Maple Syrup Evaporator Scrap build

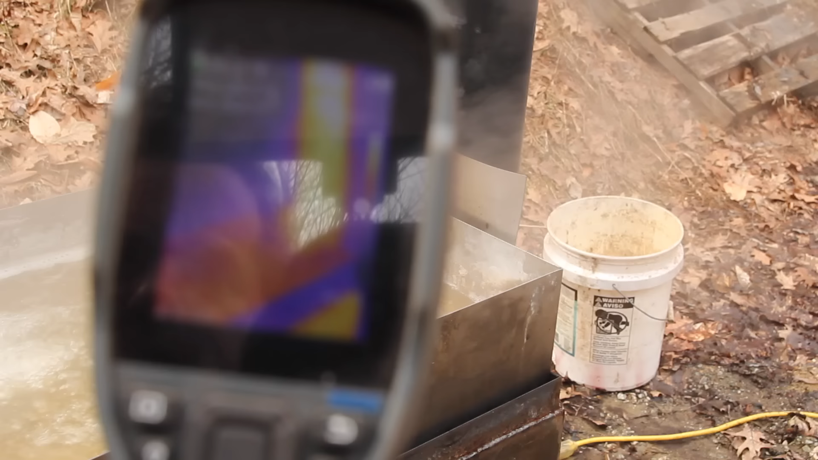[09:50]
Kind of playing around with my thermal camera with this.
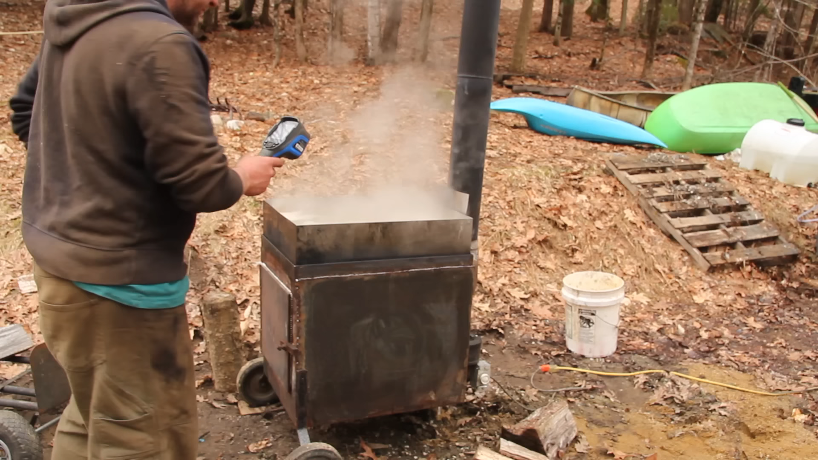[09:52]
Topton sent me this thermal camera a few months back. It's their TC-005. I found it really handy to have around the shop. Works really well for visualizing hot spots on things like this.
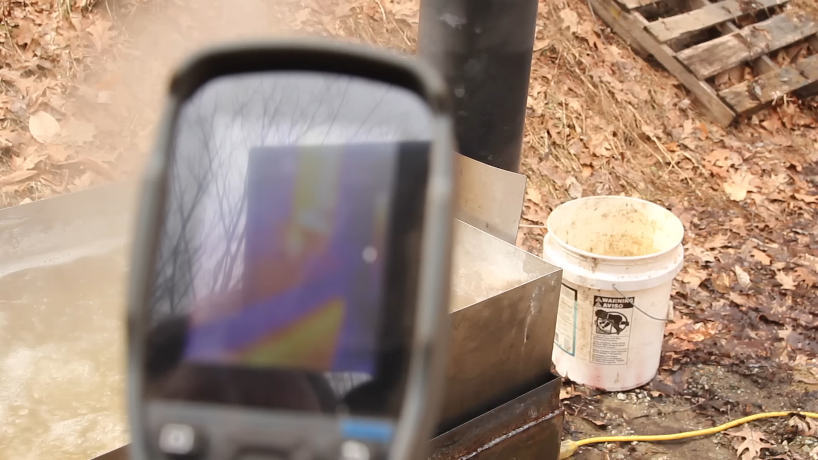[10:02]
And you can see it's still a little bit hotter right back there by the end, about 200 and, call it 230, 240.
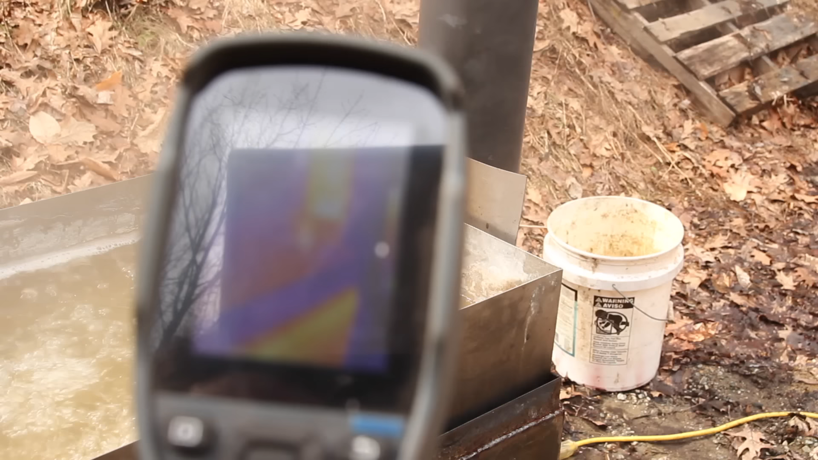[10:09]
Maybe a little hotter than I'd like, but not too bad.
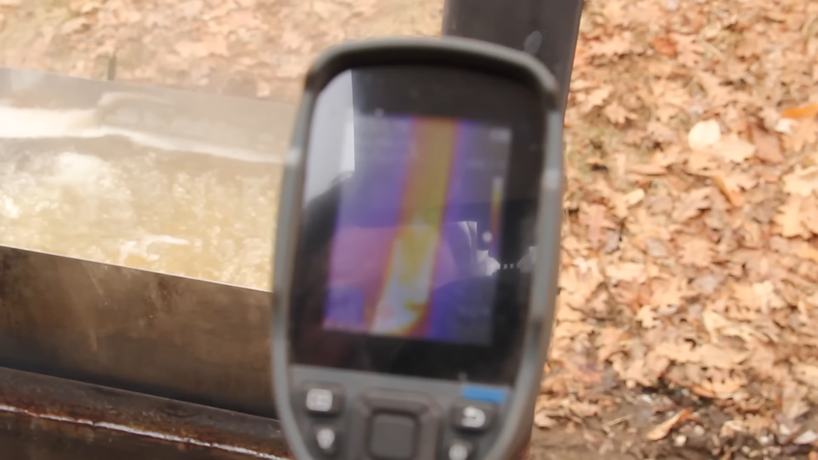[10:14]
The rest of the stack is pushing 900 degrees in some spots.
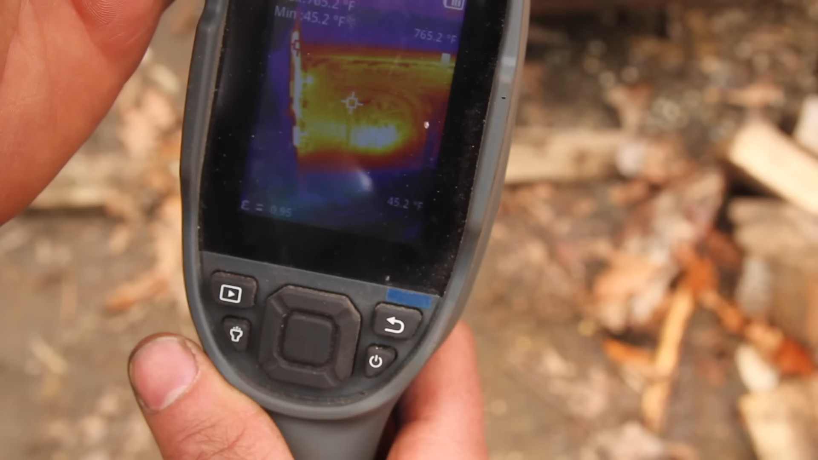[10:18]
On screen: min 45.2°F
The main body has a few hot spots.
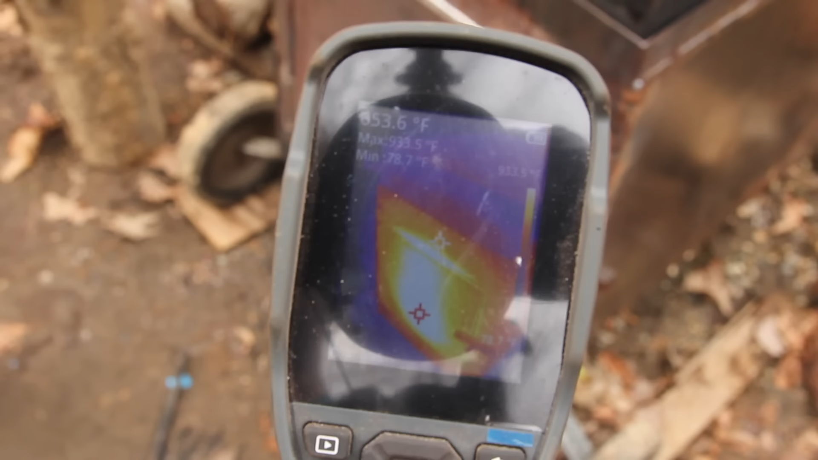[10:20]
Door's obviously a good bit hotter than the rest of it since there's no insulation on it,
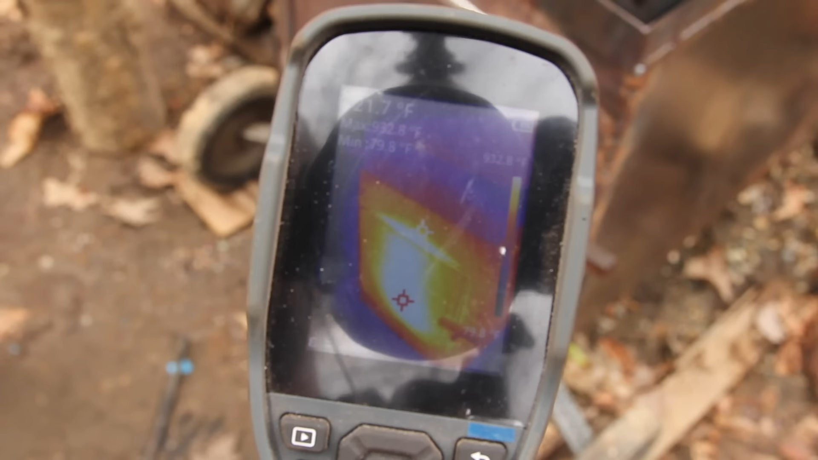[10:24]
but that new gasket seems to be working pretty well. This camera feels really well made, and I actually haven't even charged it since the initial charge when I got it, so the battery life is really impressive.
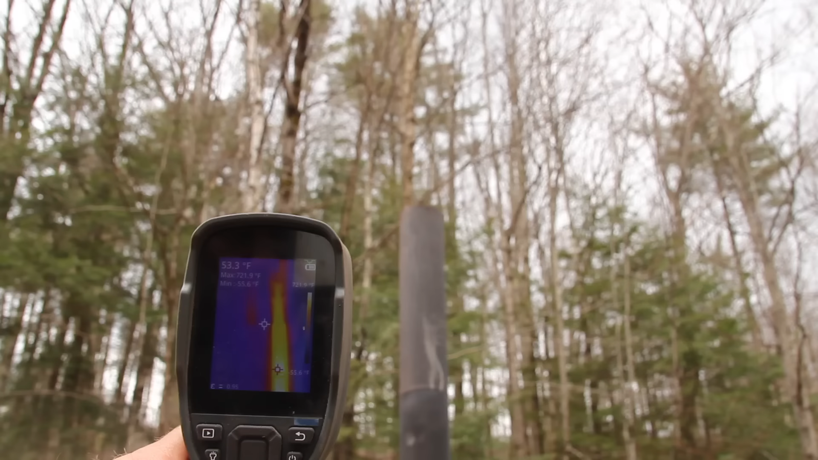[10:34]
On screen: spot 53.3°F
The resolution on the screen is good for what I use it for in the shop, but if I've got one complaint about it, it's that the resolution and workflow of actually recording video with it isn't very good,
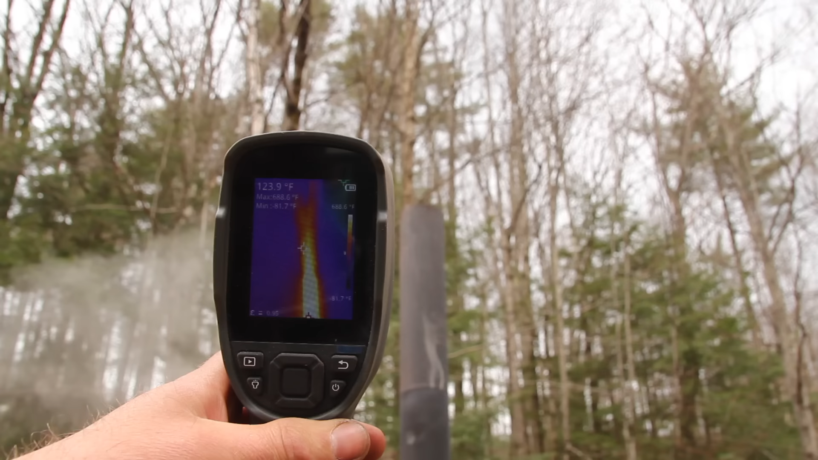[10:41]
On screen: spot 123.9°F
which is why I tend to just record the screen with another camera. It's fun to see the heat coming out of the stack here.